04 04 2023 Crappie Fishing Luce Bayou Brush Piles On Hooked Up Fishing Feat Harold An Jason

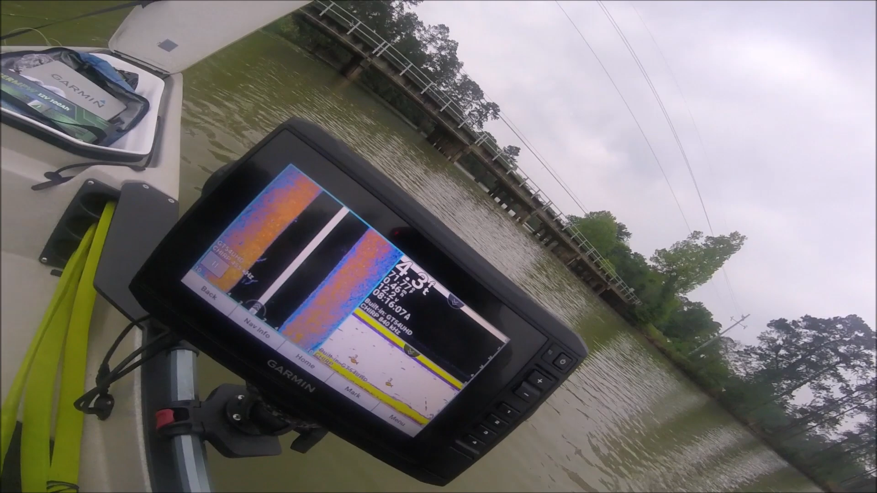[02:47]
12.2. I've been starting off with 11. A bunch of days with what I had in there. 11 now.